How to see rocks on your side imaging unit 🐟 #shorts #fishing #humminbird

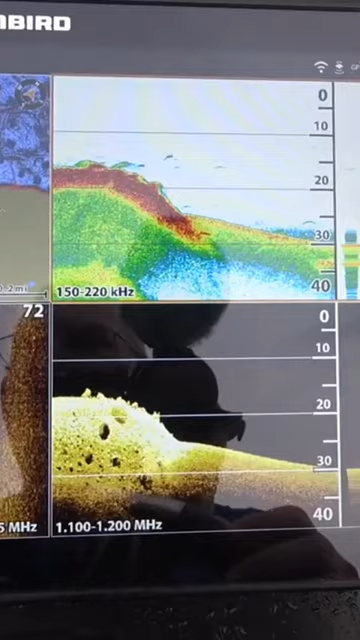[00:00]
What you want to do on your sight imaging is freeze
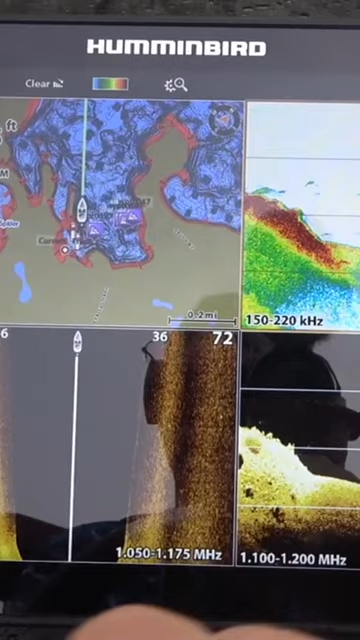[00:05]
the image so that you can fine-tune your settings so
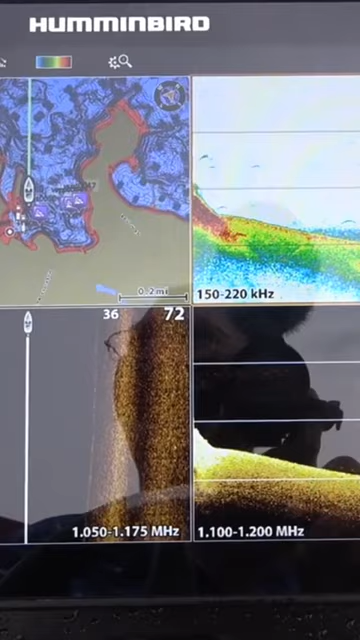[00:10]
I'm coming up on the tip of an island I'll see if we have any kind of a point on there maybe there'll be some weeds we'll find out so give me just a second to
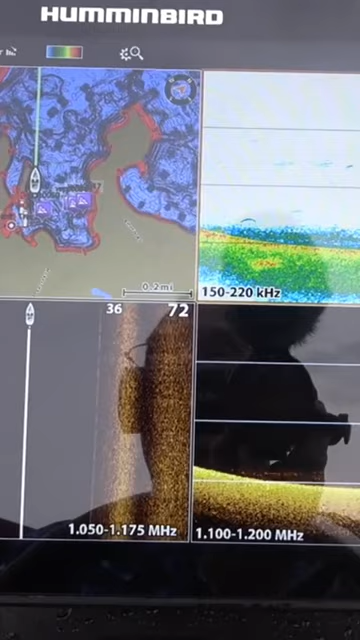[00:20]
get up there and again I'm gonna teach you how to do this fast and we're
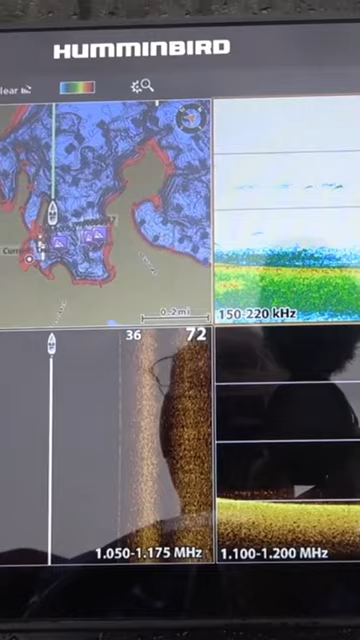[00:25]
gonna be moving the boat along at a pretty good clip probably about five miles an hour as we
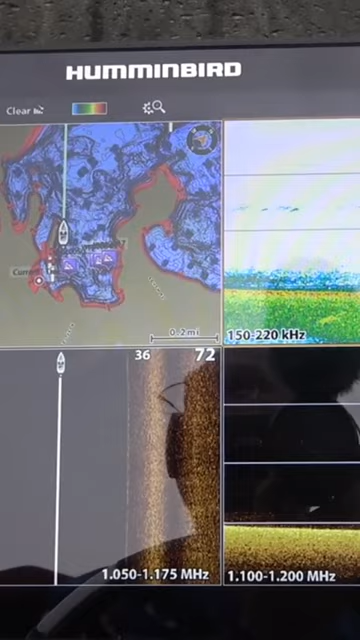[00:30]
scan for structure and scan for baitfish and scan for weeds so again for those of you that aren't familiar the wider this is
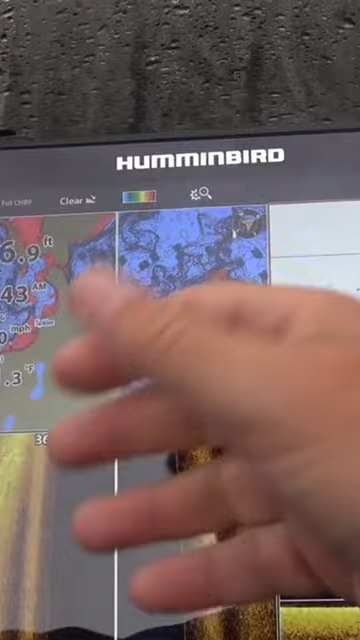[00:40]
that means that that's a hard return so that's gonna be rock if it's washed out like this that's
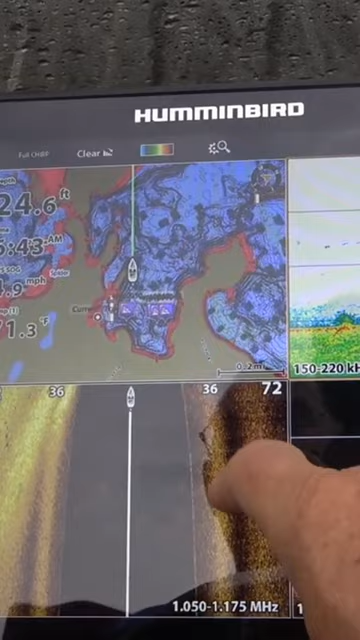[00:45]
muck so here we can see we're coming up on this point it's coming up pretty quick
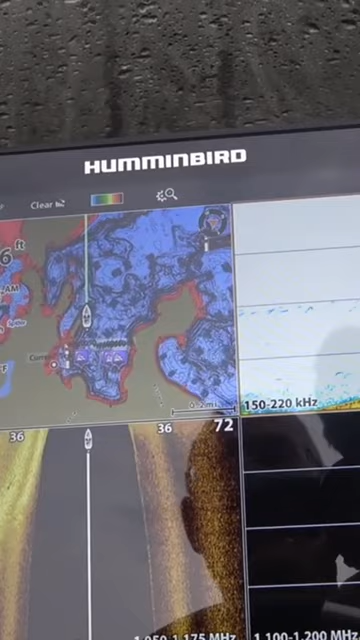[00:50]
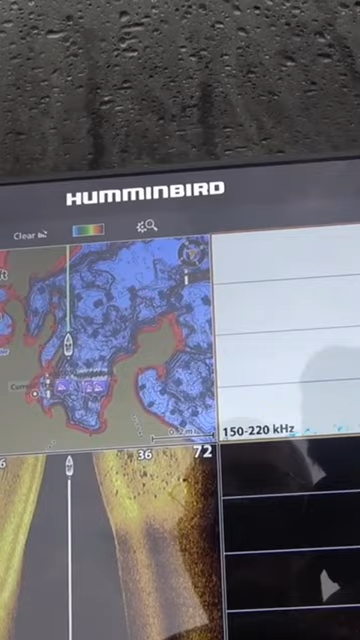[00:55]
and these are rocks so I'm gonna freeze this right